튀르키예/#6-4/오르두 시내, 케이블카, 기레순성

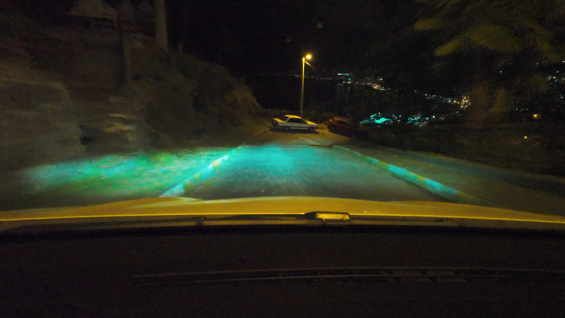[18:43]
조명 미쳤냐고 조명이 너무 세 야경을 보지 말라는 거구만 안 봐 안 봐 여기 끝까지 올 수 있어요 끝까지 원래는 여기 끝까지 이렇게 올 수 있어요 이러면 엄청 멋있겠다 그죠 그 밑에 조명이 진짜
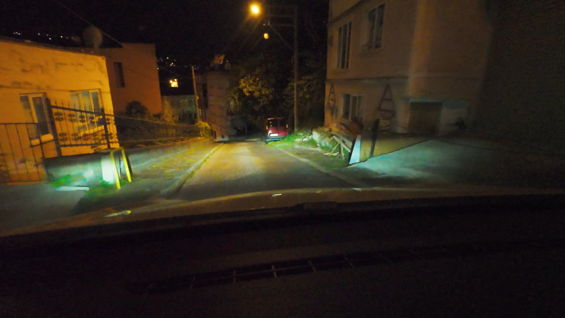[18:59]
눈뽕이에요 눈뽕 눈이 너무 아프다 난 이 길로 도망갑니다 아 여기는 야경은 야경은 오지 마세요 조명을 너무 세게 해 놔 가지고 저거 조명 담당자는 해고 시켜야 됩니다 진짜로 해고 시켜야 돼요
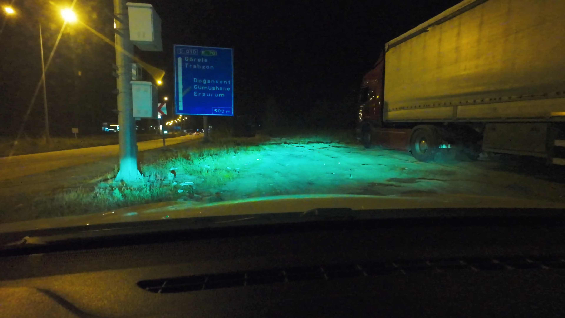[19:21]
음침함이 무섭다 근데 가족들도 있어가지고 가족들도 있어가지고 괜찮을 것 같아요 내려가는 길은 따로 있나봐요 방향이 다행이네요
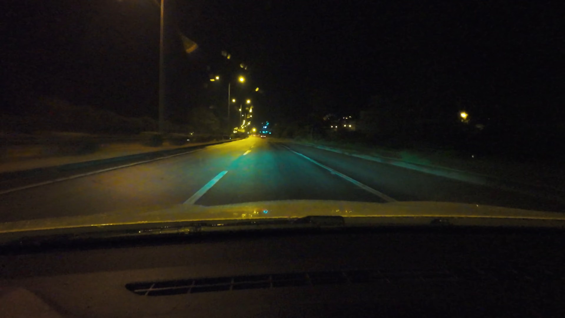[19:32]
일방통행이라서 400m 여기 야경이 더 좋을 수도 있어요 이 사람이 세워놓으면 돼 얘네들 다 좋은 목에다가 세워놓고
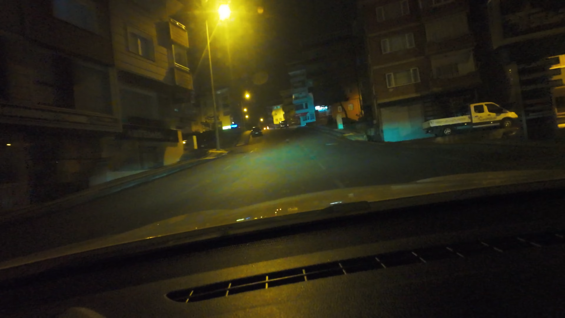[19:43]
너무 시끄럽다 그냥 갑시다 귀찮아요 야경이 아까 아까 뭐 그게 그거지 뭐 이 집에 사는 사람은 매일 좋은 야경 보고 사는 참 이런 야경들이